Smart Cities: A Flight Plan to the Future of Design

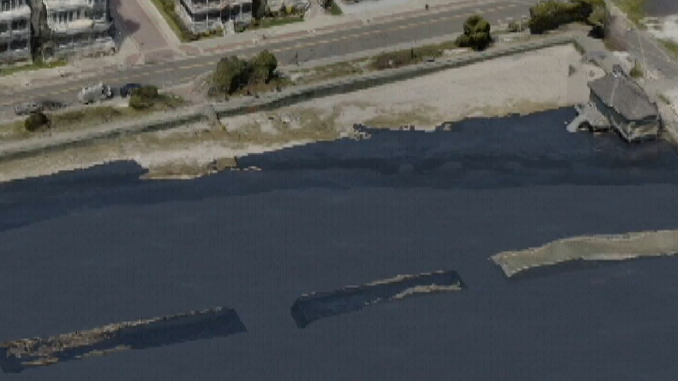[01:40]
is in getting an accurate idea of what is happening within the world at this specific point in time. So we're talking about using this to create models. Well, that model will give us a set of data points.
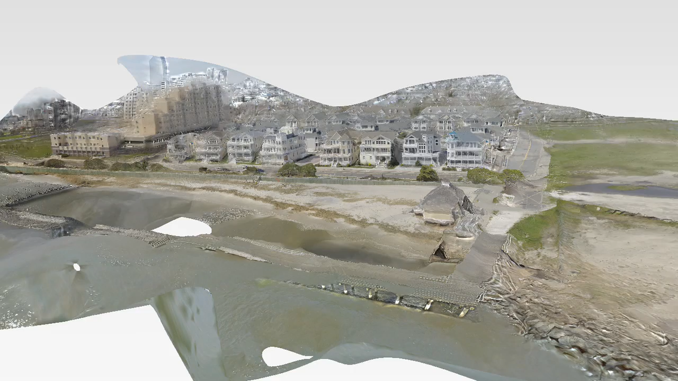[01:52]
An example of an analysis would be taking an existing model of this area and maybe tracking it through time so we have models from early in the year, late in the year, different seasons.